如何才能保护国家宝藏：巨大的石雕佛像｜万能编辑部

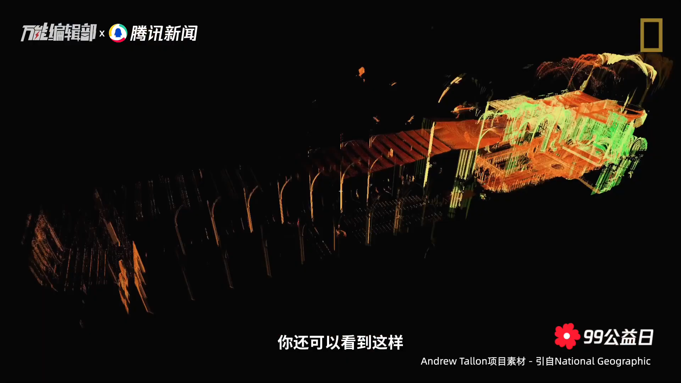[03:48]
高额的成本和新冠让重建变得困难但是在数字世界你还可以看到这样这样甚至是这样的巴黎圣母源
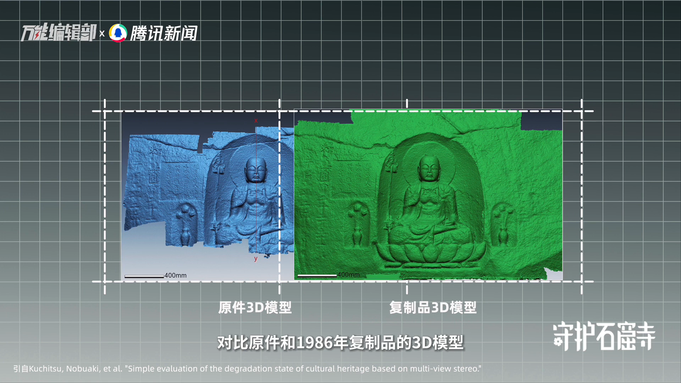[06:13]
复制品的3D模型只能推测近30年的风化情况和上升的海平面或存在关联